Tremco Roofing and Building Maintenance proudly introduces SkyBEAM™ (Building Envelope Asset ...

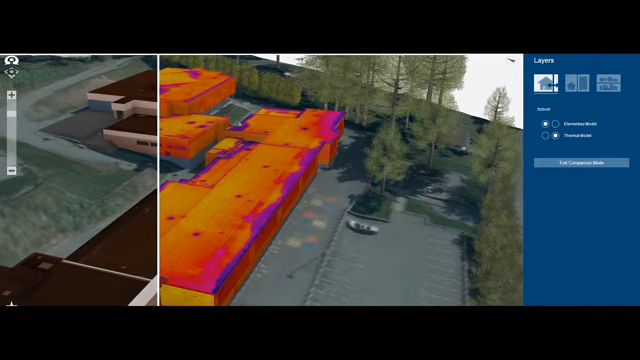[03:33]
issues below the surface caught by the UAV's thermographic camera.
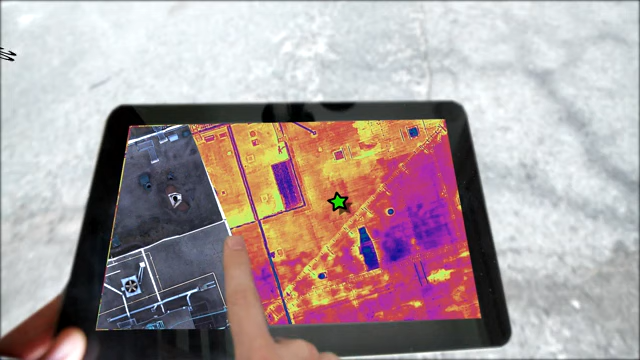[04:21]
and by swiping to reveal the thermographic image collected by the UAV,